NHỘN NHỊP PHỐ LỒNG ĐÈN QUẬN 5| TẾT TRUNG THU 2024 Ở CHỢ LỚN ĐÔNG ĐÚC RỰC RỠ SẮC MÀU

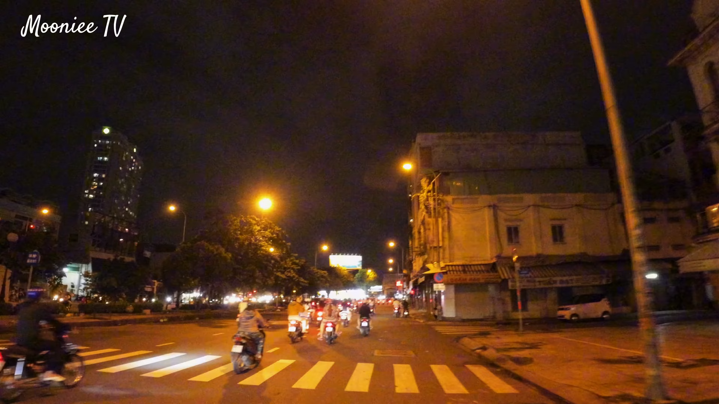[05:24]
mọi người nhộn nhiệt ha hiện tại thì mình đang đi trên con đường học lạc 1 năm
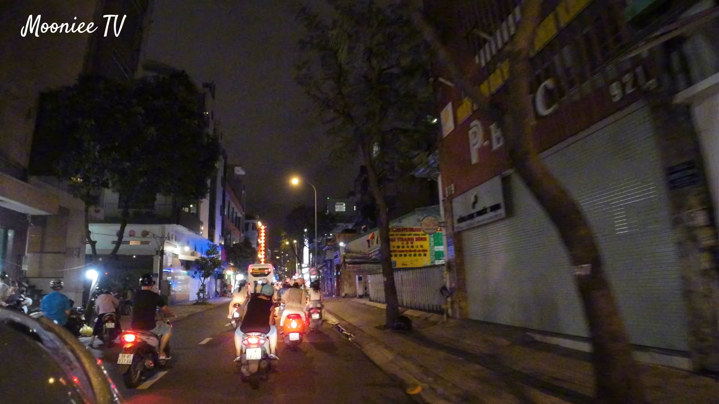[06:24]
là đông đúc bán rất là nhiều shop quần áo nổi tiếng
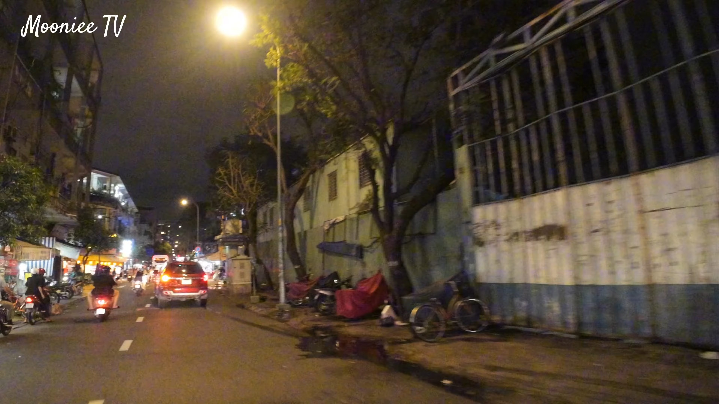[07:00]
Đây là những cái chung cư cũ này mọi người